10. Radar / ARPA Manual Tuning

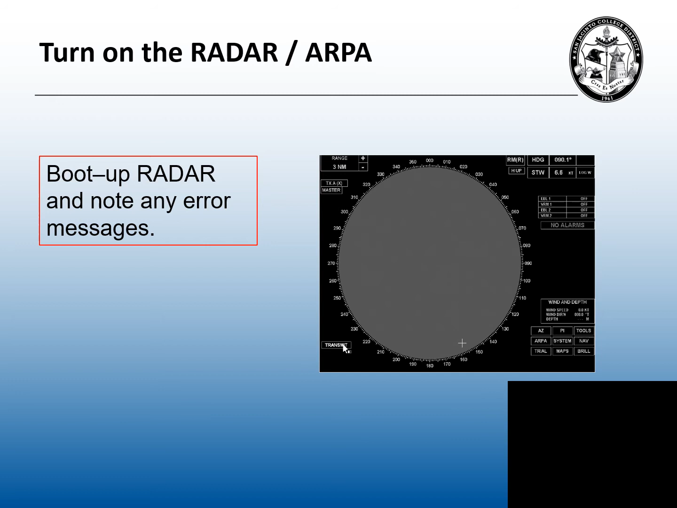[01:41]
If there's any error messages, tell the captain. The 2004 International Maritime Organization radar and ARPA requirements state that from a code start to full run has to take no more than four minutes. Then from standby, the full transmit, no more than five seconds.
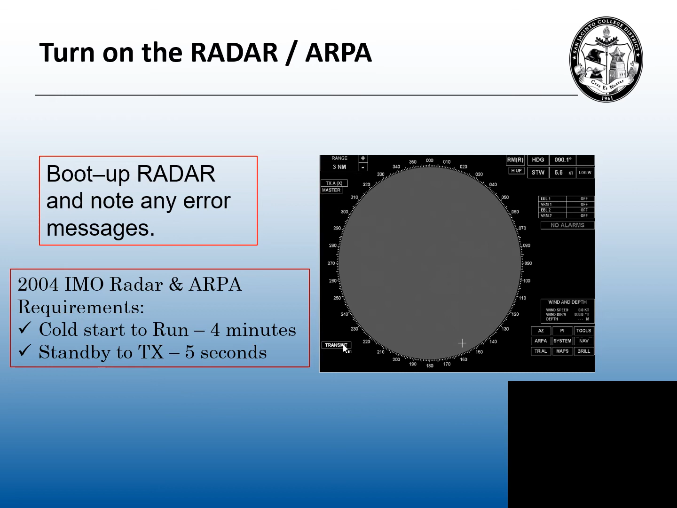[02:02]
So, here's the eight steps to manually tuning a radar.
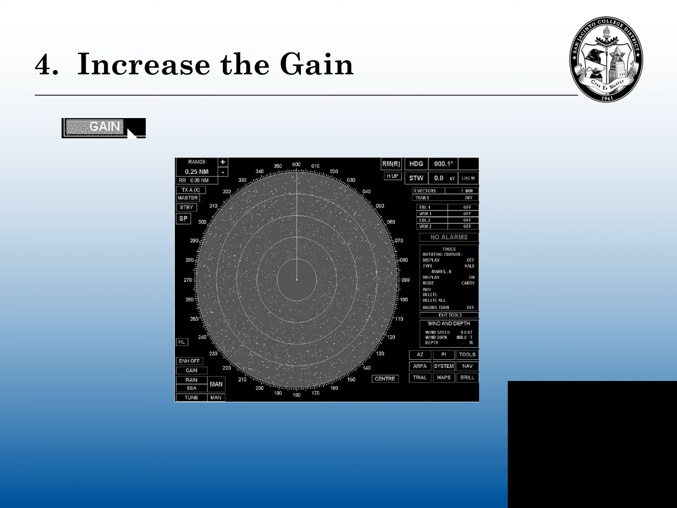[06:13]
So you've got to have a pretty good balance of this gain. In this step four, we're going to increase the gain and get a pretty good saturation of dots on the radar scope. Step five, we're going to adjust the tuning bar.
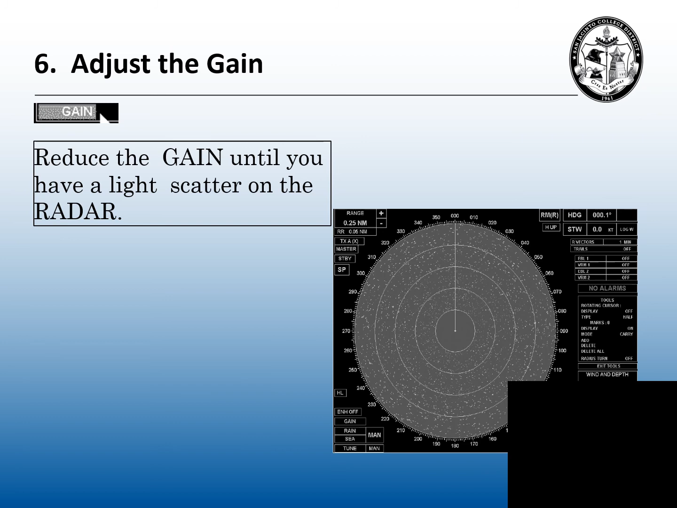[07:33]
So you need enough gain, a speckled background to hear those targets. Step seven, you can finally adjust the brilliance to your comfort level for whatever the lighting conditions are on the bridge of the ship at this time.